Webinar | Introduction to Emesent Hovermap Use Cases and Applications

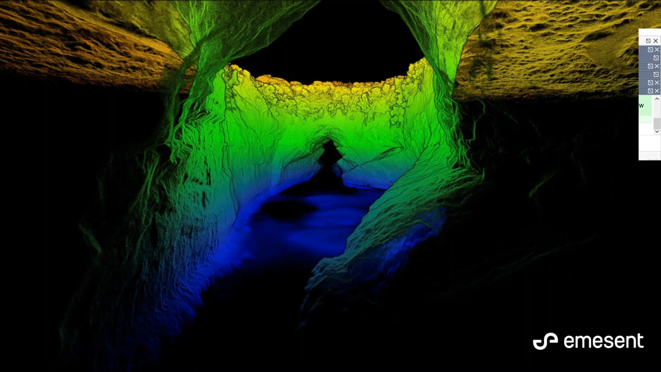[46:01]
You could send the drone in, obtain the data that you're after, and get out, and you're done in less than 10 minutes. So this is the CSIRO facility where Emesent and Hovermap were born. As Peter mentioned, we spun out of this government research, out of their robotics division. This is a great image that I collected that actually is a combination of five different flights. And it shows the capabilities of merging multiple data sets into a single unified data set. Because I wanted to get it into high definition,
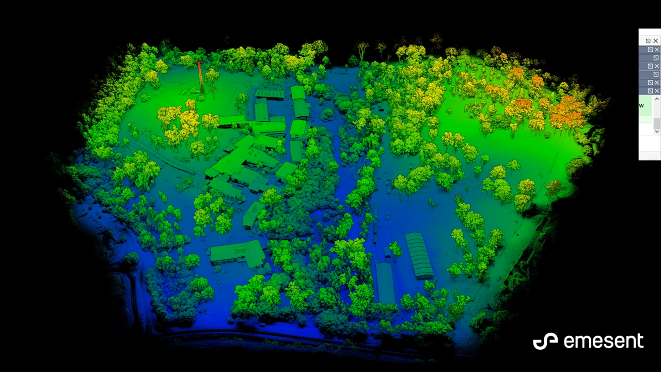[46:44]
high detail, I was flying them in smaller flights that were lower to the ground, but I knew that I could bring them back into a single high resolution image.
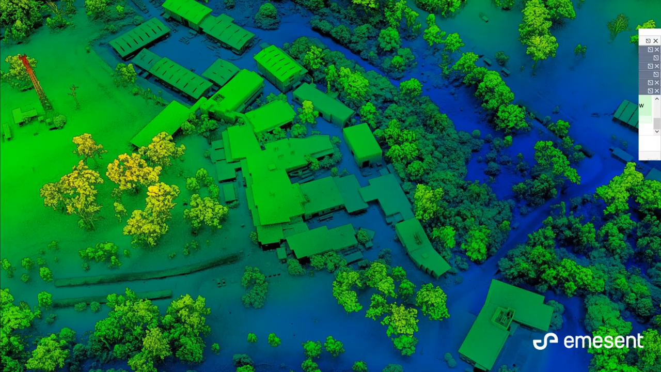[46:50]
So in addition to civil and mining applications, and some of the mapping that we've covered, the energy sector is also quite interested and has adopted Hovermap for their use.
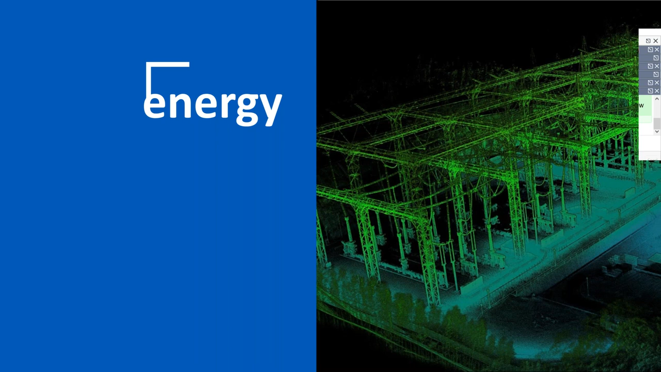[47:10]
In this case, we can see electrical substation and some of the detail that we're able to pick up in flying around these types of assets. Yeah, so this is from a hydroelectric power station. And in this one image, we can see so many different things that we obtained in a single flight. We've got the transformer tower in the back. We've got the substation. We've got the hydroelectric generator facility down in the front, and their offices, and even a telecom tower with some,
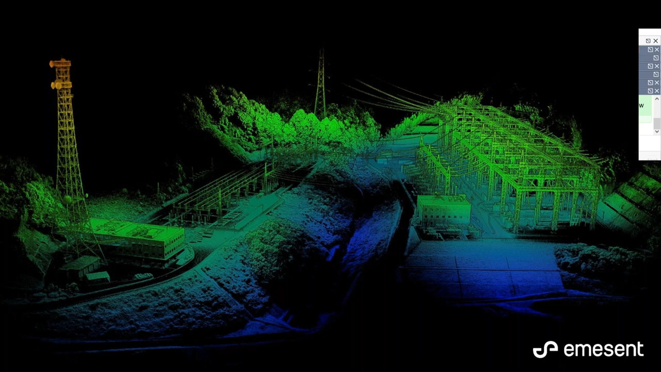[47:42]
looks like some microwave dishes and other assets on there. But the fine detail and that ability to pick up on those fine cables, et cetera, are because of the work that our team does in-house after we receive a Velodyne to calibrate it. And it's also the quality of our SLAM algorithm to generate the very clear imagery from a Velodyne laser and obtain high resolution in a very short amount of time.
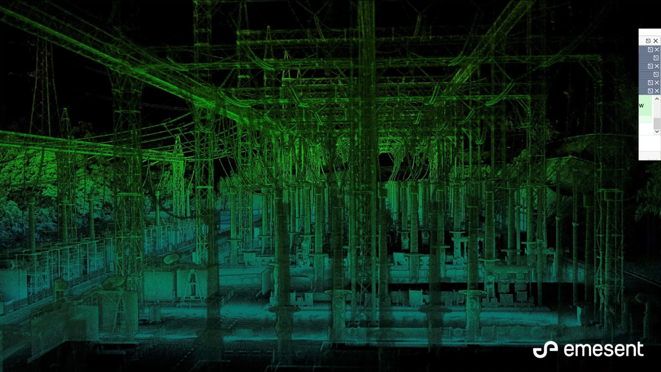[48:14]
Another substation, and I know that we're running short on time, so we can just go through these very quickly, Peter.
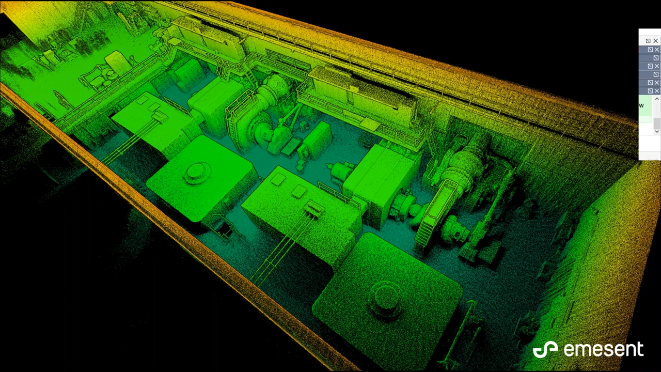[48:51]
We flew inside of this building and were able to the facility was operating as we were going.
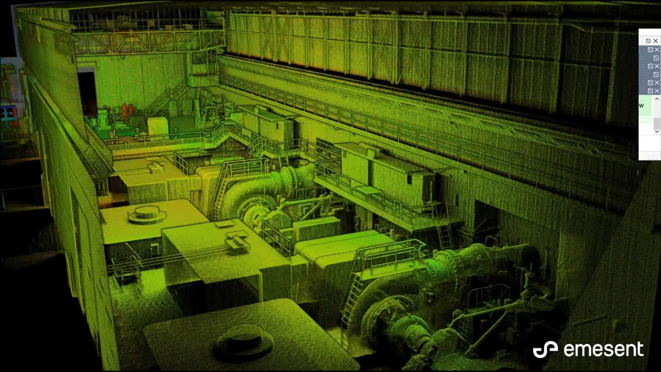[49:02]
Same facility, just a different view. This is where the water is coming down the side of the mountain
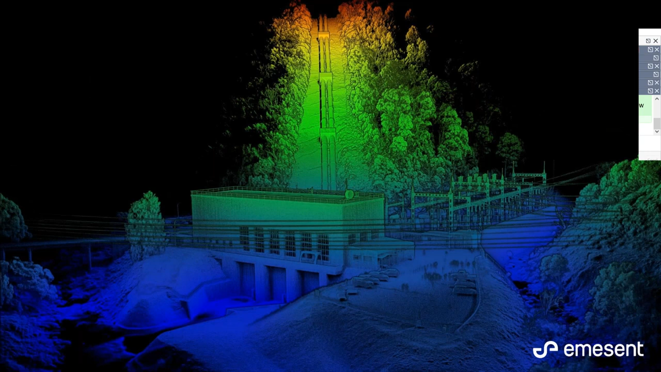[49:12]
into the generator building. That kind of stuff is useful for corridor mapping as well, so making sure that the vegetation is not encroaching on the asset. This is one of the dams that's holding back the water at the hydro facility.
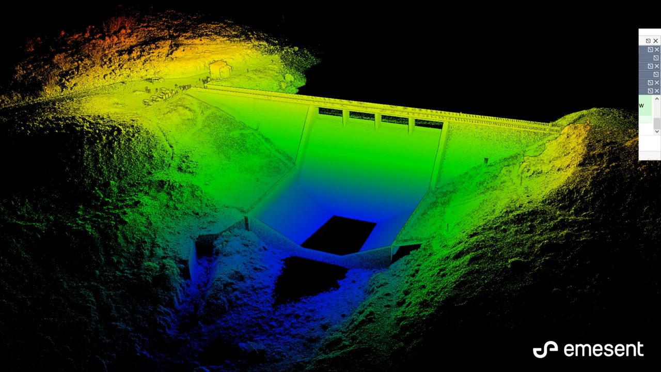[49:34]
It's interesting because the water does not return the light, generally speaking, so we can see that the back of the dam is black because that's full of water. And looking at the through intensity, we can actually see some variation in the concrete, and that can help with inspection and condition assessment.
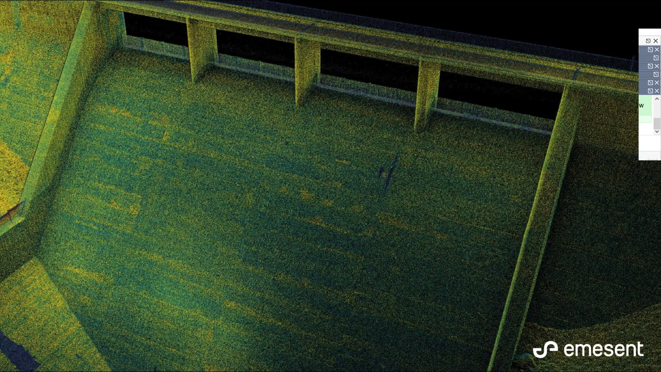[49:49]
This is a cross-section view of that same dam.
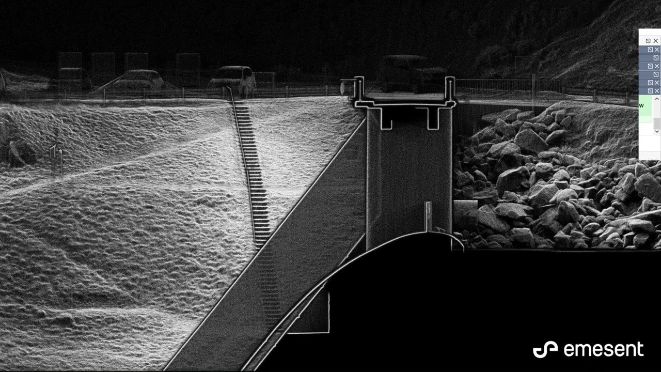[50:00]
And some
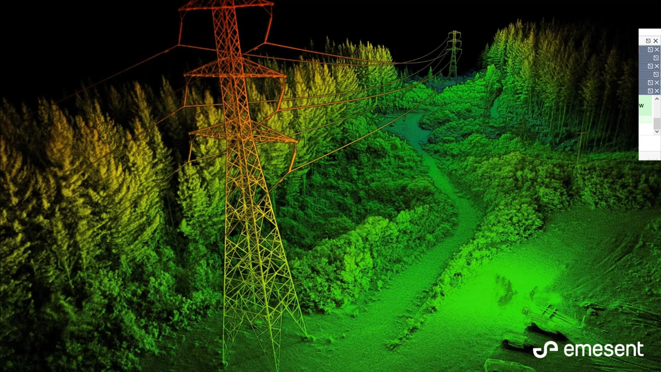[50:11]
power transmission lines. Again, vegetation encroachment management is an important aspect to these types of infrastructure. So monitoring that vegetation is possible with this type of technology.
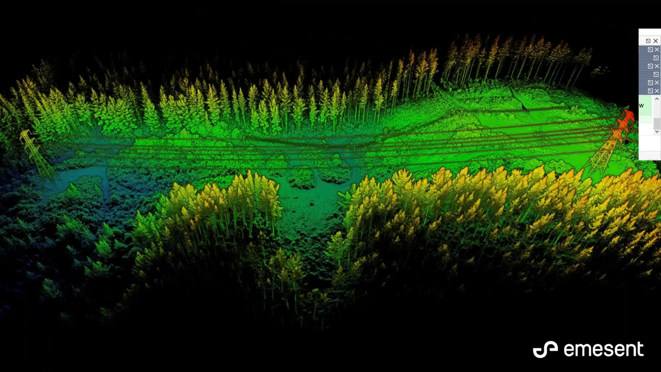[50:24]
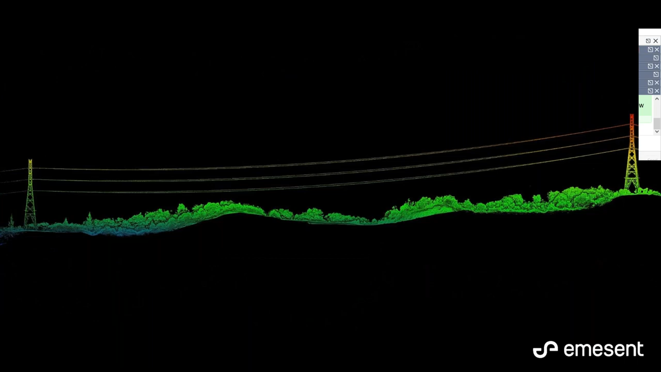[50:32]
Again, some more high voltage transformation, transition lines.
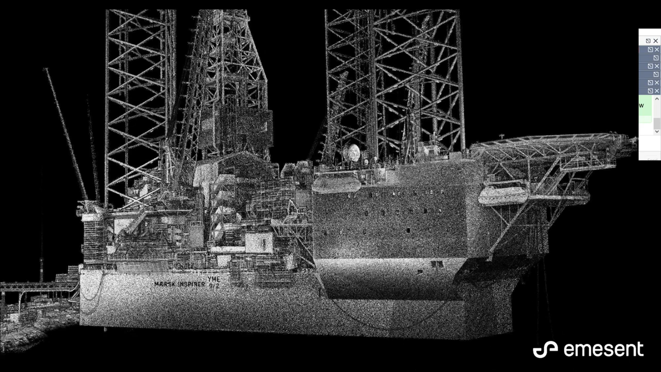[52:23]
So we had an hour to acquire this data set.
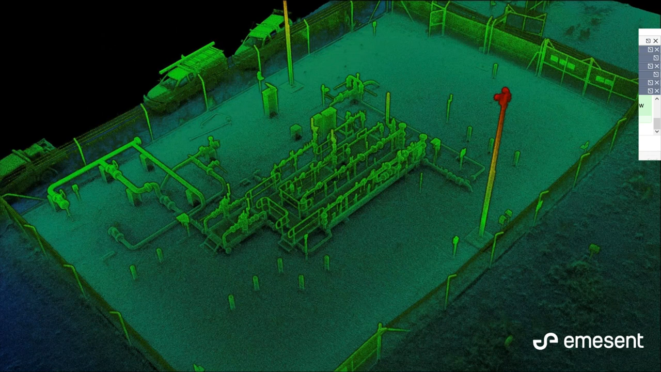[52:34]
Some gas train asset. Again, for planning, you know, additions to this, you can see they were in limited space there. This is a cooling facility. You can see the fan on the fourth one up is not operating because it's static.
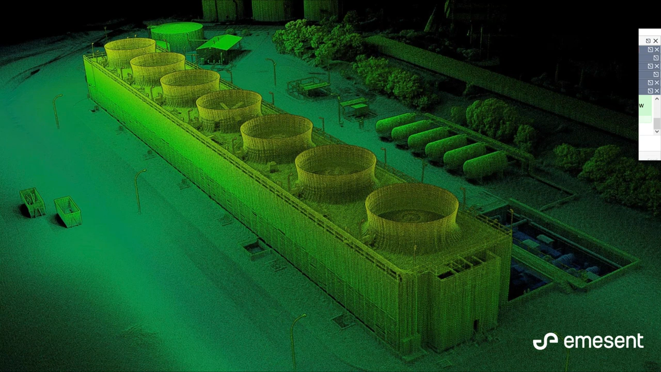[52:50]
And construction and urban environments.
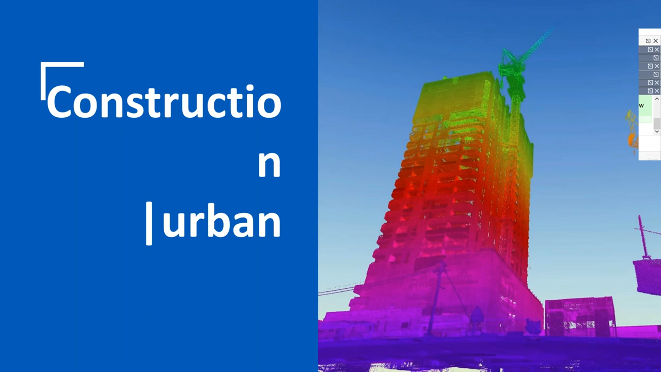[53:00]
This is a quite a big application for Hovermap, particularly in Japan. I know that they've done a lot of work in this space. So, you know, at the as-built, as the floors are going up, large infrastructure. Here we can see that this building is still under construction with the cranes mounted to the top.
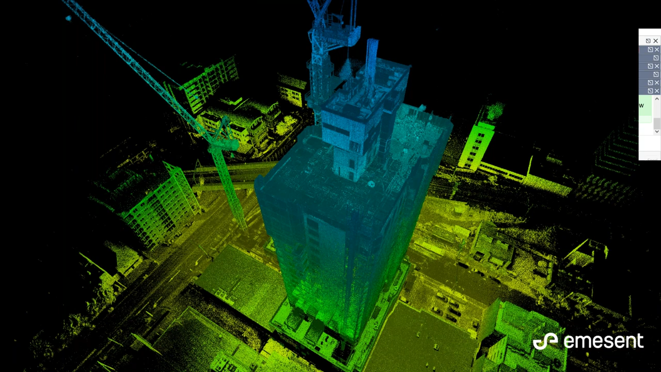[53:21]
And we can image the inside, outside through walking scans and flights to get a very complete picture of the asset.
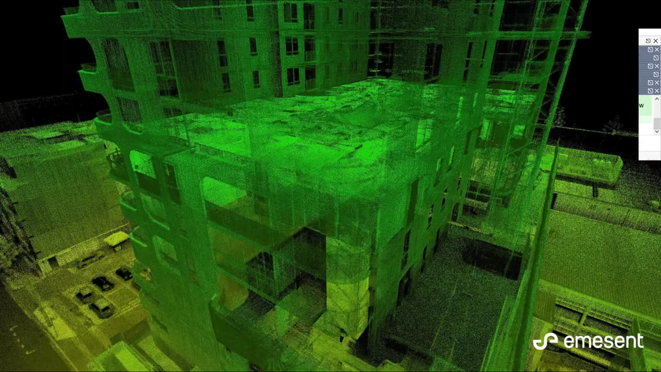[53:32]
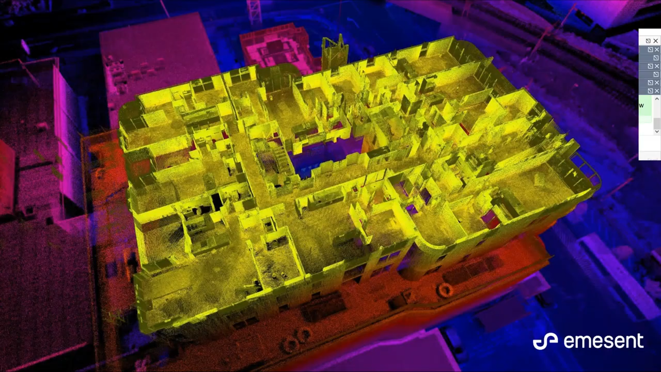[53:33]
Yeah, so this is a walking scan of the inside of an interior, and the ceiling's been removed so that we can see down inside of it.